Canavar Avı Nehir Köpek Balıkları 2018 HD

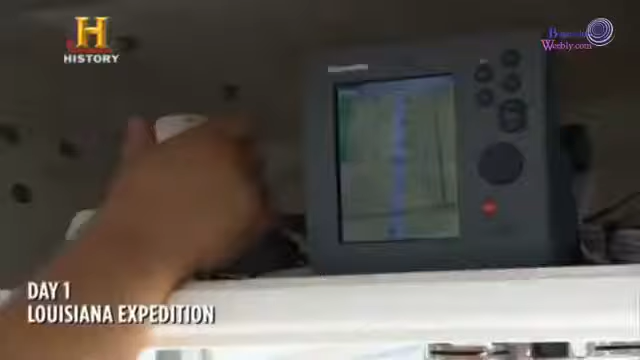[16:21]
Luiziana'nın nehirlerinde boğa köpek balığı araştırmasının ilk günü.
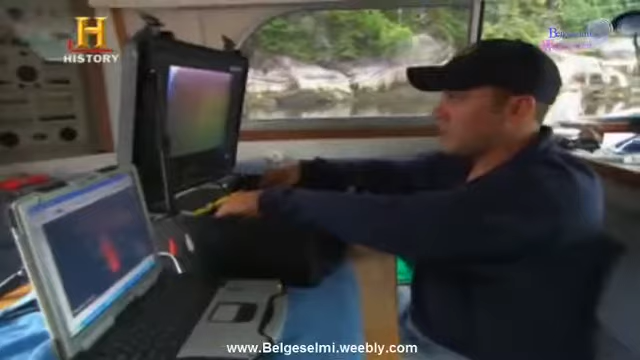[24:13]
Sonarda köpek balıkları kara bir nokta olarak belirecek. Bu çekimler kırmızı bir zeminde görülecek.
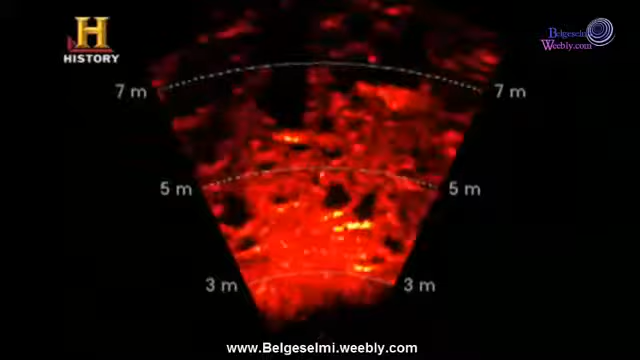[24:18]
Eğer köpek balığı gibi büyük hedefler olursa ışıklar yanacak ve yerlerini saptayabileceğiz.
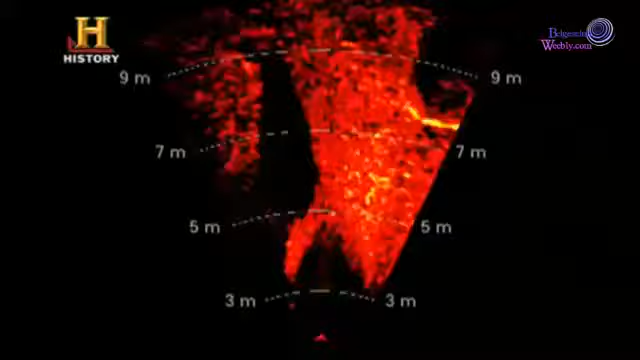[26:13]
Ama bunu sadece Brian Luzi görebiliyor.
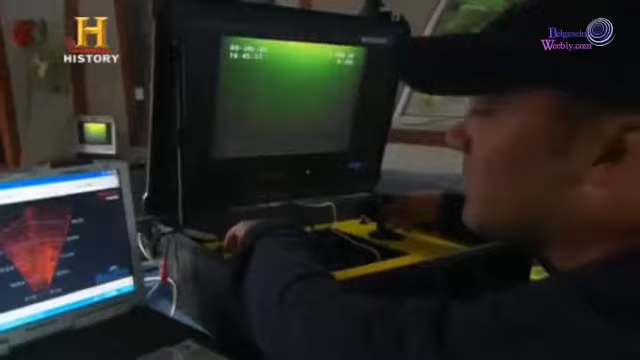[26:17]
Uzun torpil şeklindeki cisim hızla hareket etti. Çok hızlı bir şekilde geçti.
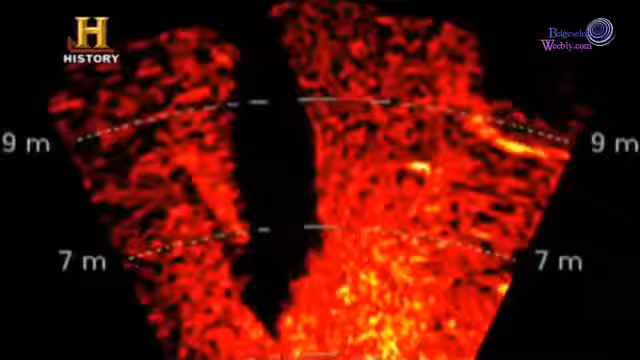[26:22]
Sonarda kuyruk kısmı net olarak görülebiliyor. Bu bir Grönland köpek balığı olabilir mi?
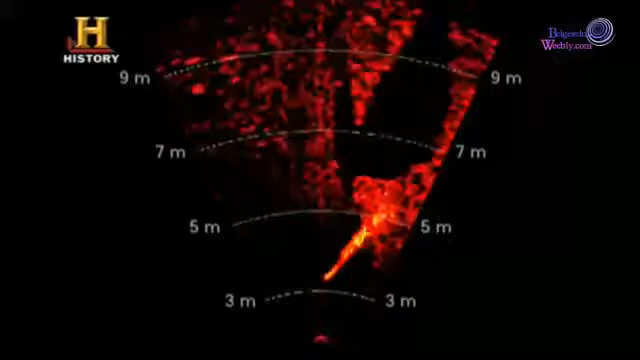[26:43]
Hızla yüzüp bir anda görüş alanımdan çıktı. Dalgıçlar hala Luzi'nin gördüğünü görmedi. Türklere daha fazla devam edemeyecekleri kadar boşaldı.
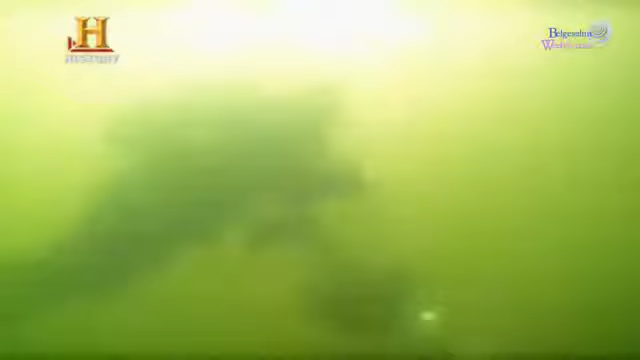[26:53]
Çöpek balığı yok. Etraf son derece karanlık ve gizemliydi. Burada olmaları gerekirdi.
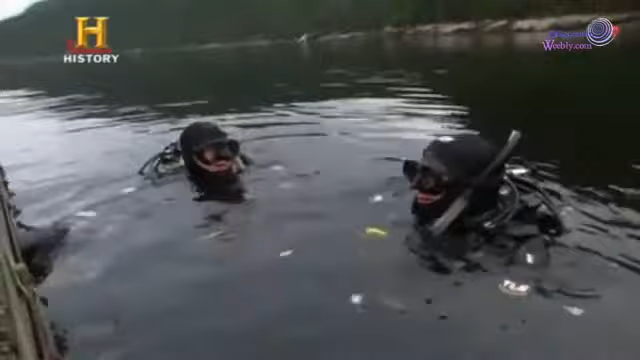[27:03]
Ama görüş mesafesi o kadar düşüktü ki orada olsalar bile biz görmeden geçip gitmiş olabilirler.
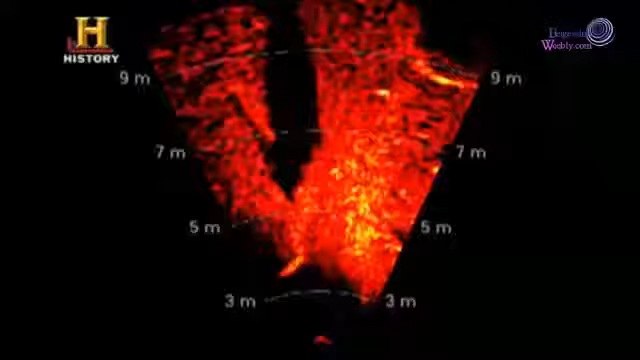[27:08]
Çok karanlık. Sonar onların yakında olduğunu gösteriyor.
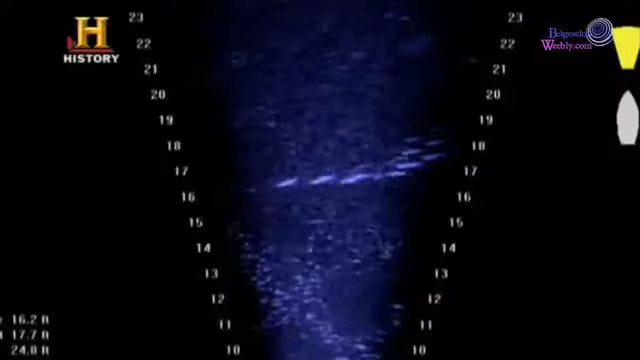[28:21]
Bu monitör tamamen büyük ve küçük balıklarla dolu.
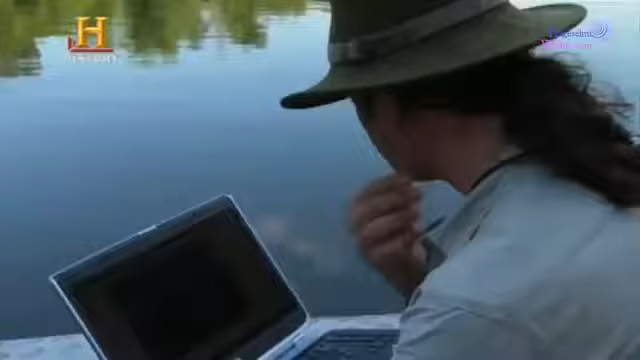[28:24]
Bunlar ileri ve geri hareket halindeler.
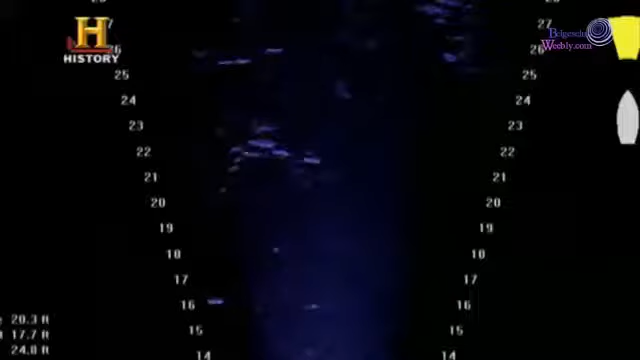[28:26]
Ama bir şey daha var. Evet işte tam burada.
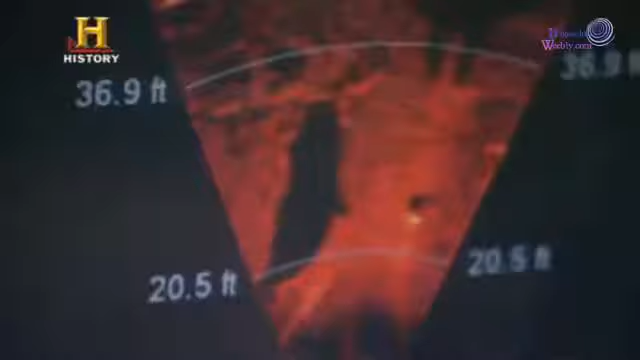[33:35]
Çok hızlı. Sonar'da açıkça büyük torpil şeklinde bir görüntü beliriyor.
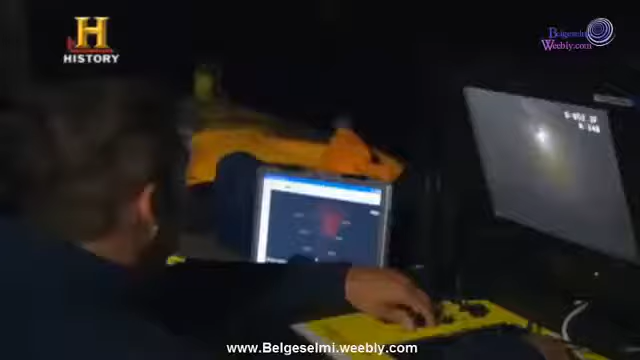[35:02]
İkisi takip ettiğimiz dalgıçlar ama ekranın tam ortasında büyük bir cisim görünüyor.
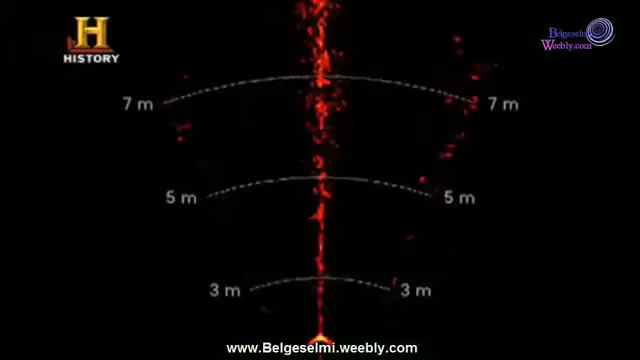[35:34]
Ve birden Sonar'daki cisim yok oluyor. Evet işte gittiler.
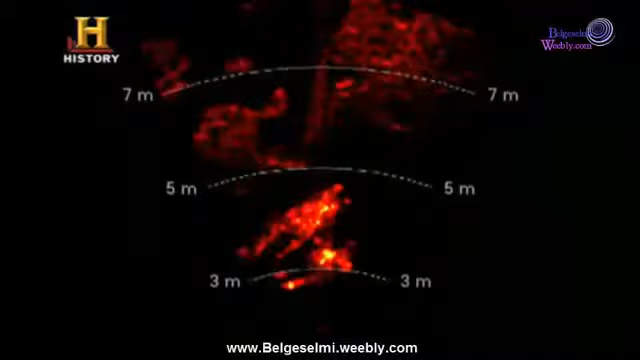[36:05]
Dalgıçlar çıkıyor. Ama köpek balığını görmemişler.
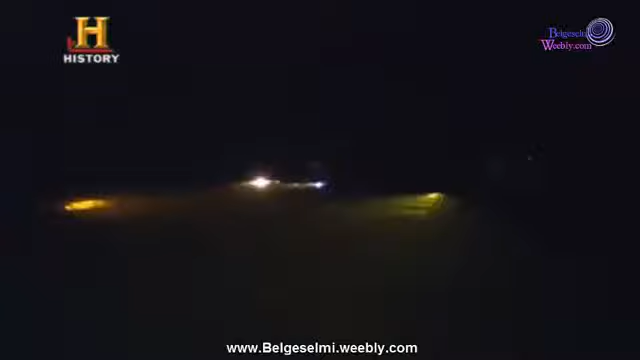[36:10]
İlginç bir deneyimdi.
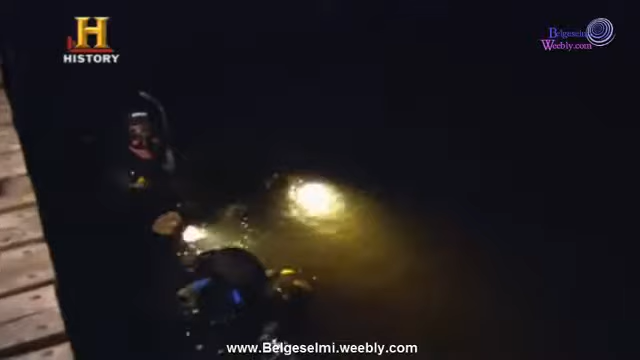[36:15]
Ama köpek balığı yoktu.
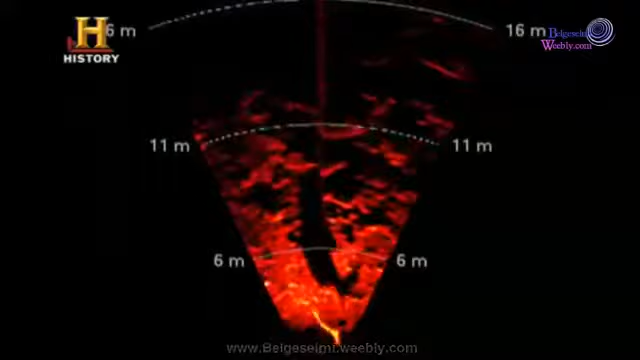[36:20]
Aslında köpek balığı oradaydı. Sadece birkaç metreyle onu kaçırmış olmalılar.
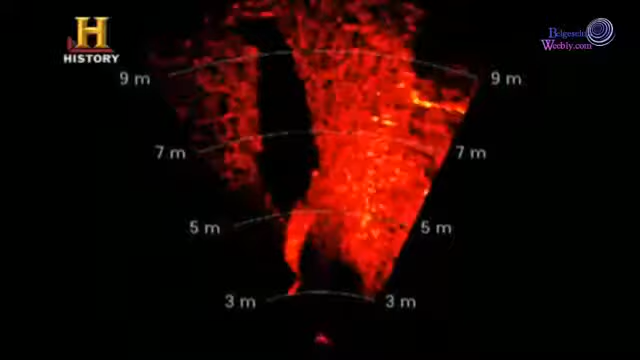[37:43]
Bu da bu koyda Grönland köpek balığının olduğunun en geçerli kanıtı.